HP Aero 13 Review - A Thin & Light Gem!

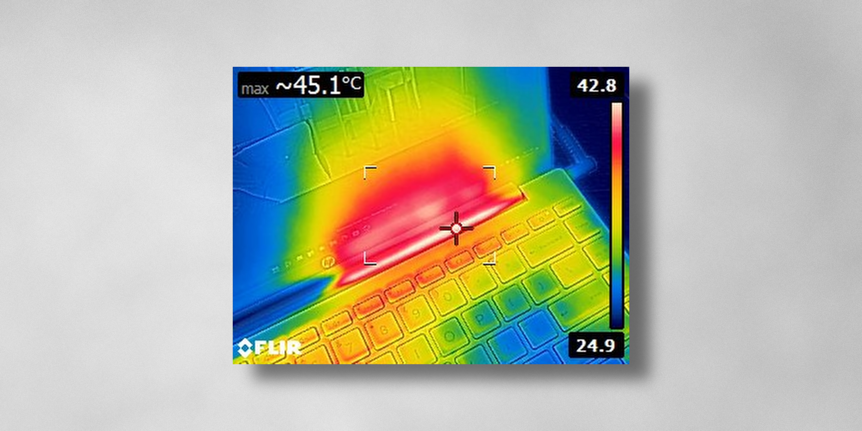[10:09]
On screen: max 45.1°C
There weren't any uncomfortable hotspots on the keyboard area, and your hands are saved from the exhaust heat, since all the air is blown towards the back of the screen.
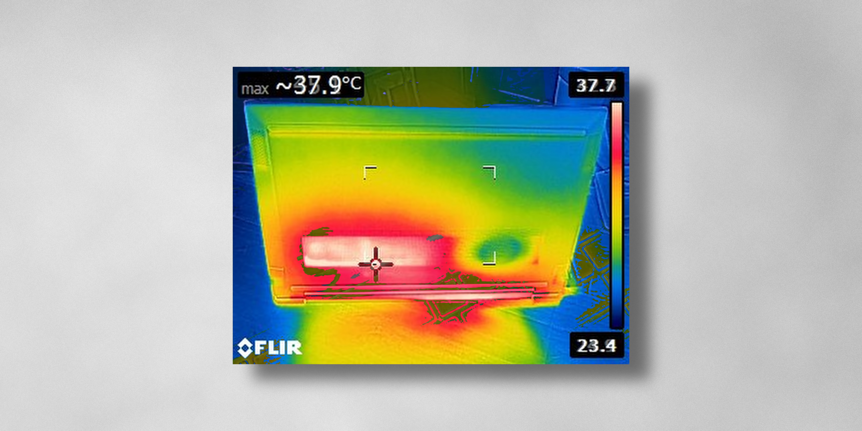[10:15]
On screen: max 37.9°C
Even the underside stayed almost cool to the touch, other than a small area near the vents. Now, before I get into any of these benchmarks, there's actually something that I need to mention.